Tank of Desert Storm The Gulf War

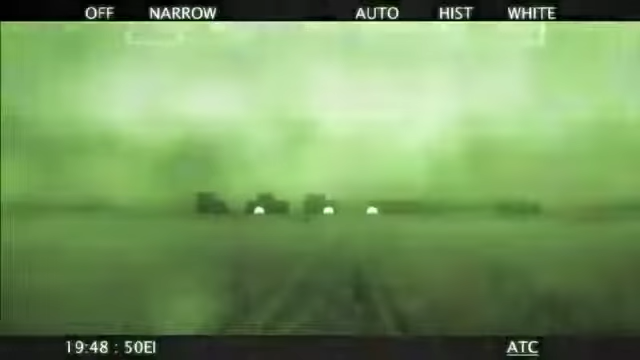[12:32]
a line of longitude on the map, he encounters a Tawakalna Division forward outpost.
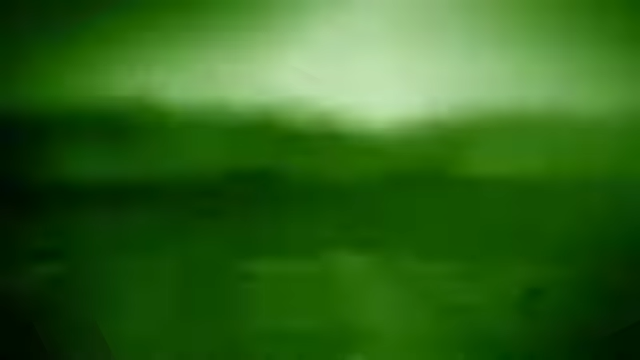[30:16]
The bunker is barely recognizable because it's cold. But when the bodies come out of it, they're white hot.
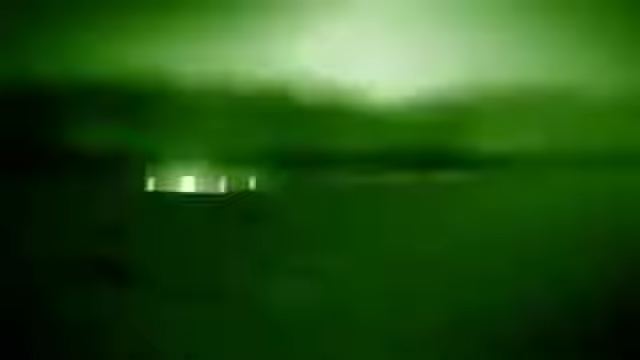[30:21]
They're glowing hot. They're so white on your background. And so they're running from one bump to another. But I can figure out if they're coming out of something or running to something, that's probably a vehicle.